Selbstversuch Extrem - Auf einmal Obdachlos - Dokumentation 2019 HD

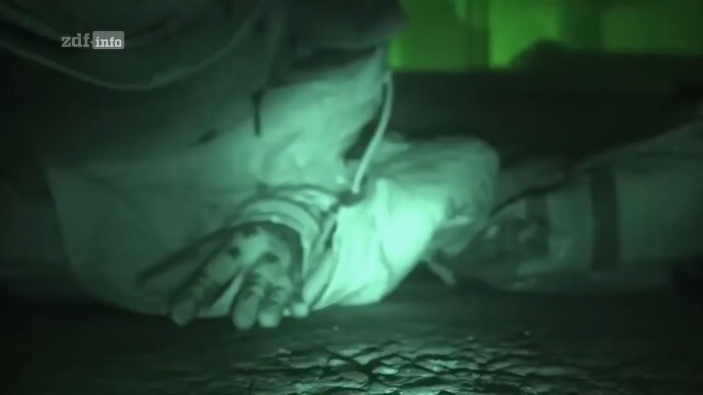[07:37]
Ganz ehrlich, es ist mir mittlerweile echt egal. Das Licht ist jetzt angegangen hier in den Büroräumen. Und ich hoffe mal nicht, dass jetzt jemand kommt und mich hier wegjagt.